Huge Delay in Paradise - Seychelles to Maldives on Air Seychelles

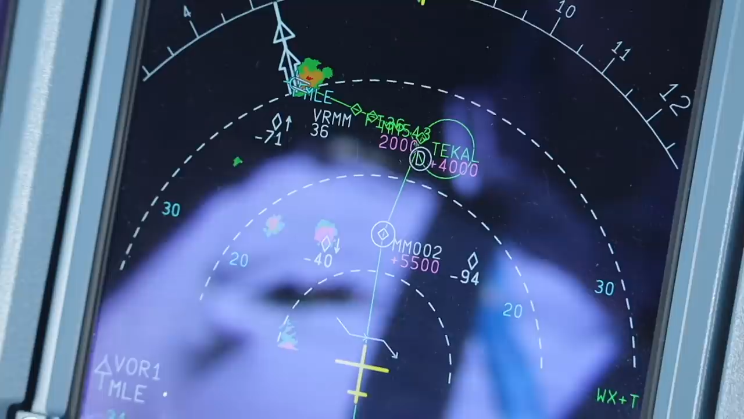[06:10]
we're to track to Tikal for the approach.
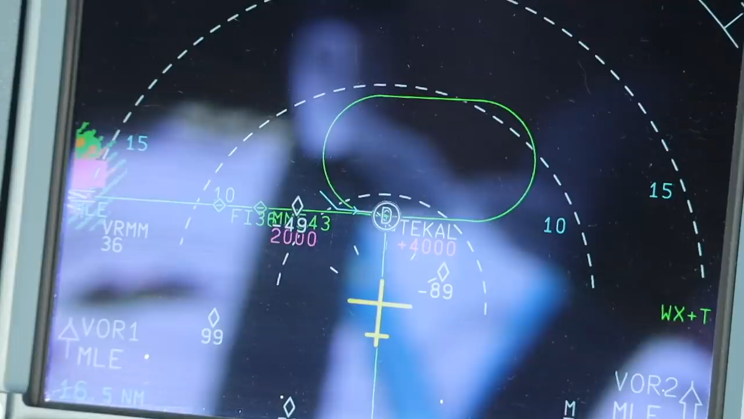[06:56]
And we have the autopilot flying, so the autopilot will just enter the holding pattern and track the green line as we come back on the inbound.